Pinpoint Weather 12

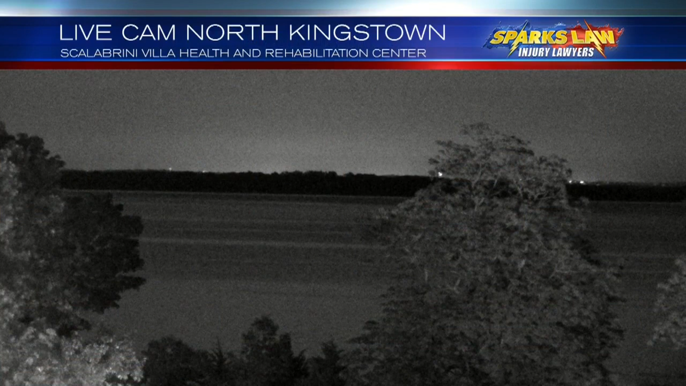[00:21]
Low humidity and very comfortable. Skies are clear all around. North Kingstown looking good. As mentioned earlier, we had a couple of isolated showers here and there.